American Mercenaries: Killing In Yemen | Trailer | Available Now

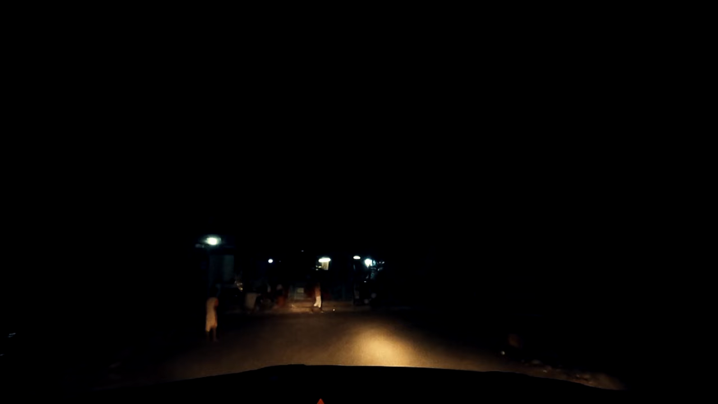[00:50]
I was actually surprised how dark it was. There were no lights.
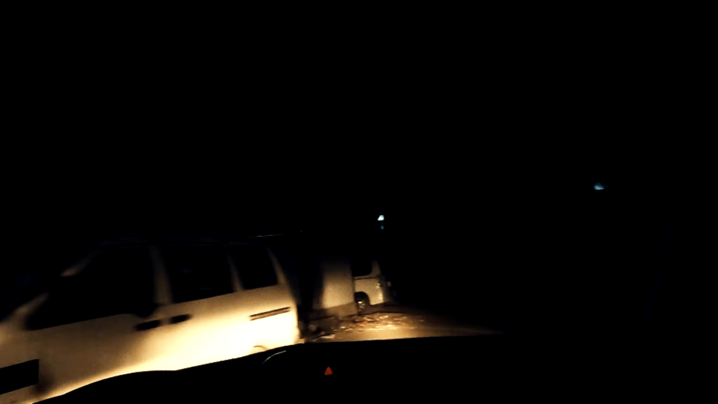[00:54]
Roads were very tight and congested. You had people sitting on the street drinking chai. You had al-Qaeda on every street corner.
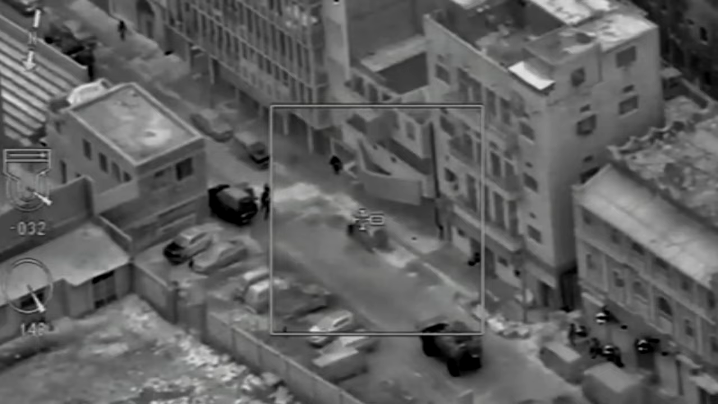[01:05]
As soon as the vehicle stops, the doors open and it's showtime. We already started taking fire. There's people running.